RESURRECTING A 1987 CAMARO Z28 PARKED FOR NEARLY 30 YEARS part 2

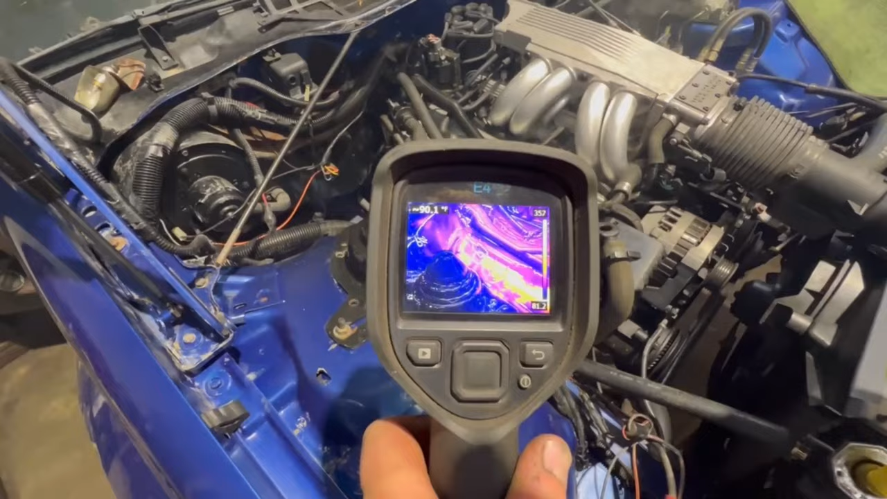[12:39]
Temperature looks good. I do still need to set the timing properly.